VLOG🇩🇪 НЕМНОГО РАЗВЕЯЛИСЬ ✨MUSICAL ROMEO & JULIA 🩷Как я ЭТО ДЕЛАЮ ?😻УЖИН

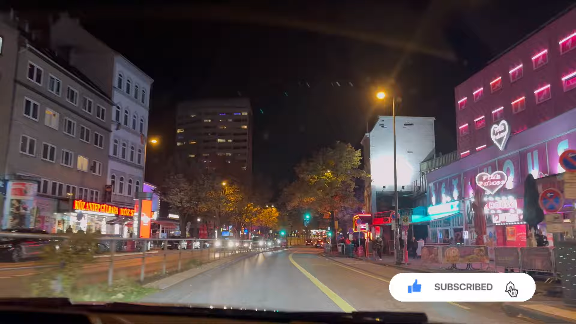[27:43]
Ну, вот так вот выглядит улица Красных Фонарей. Ну, выходной, конечно, здесь побольше народу.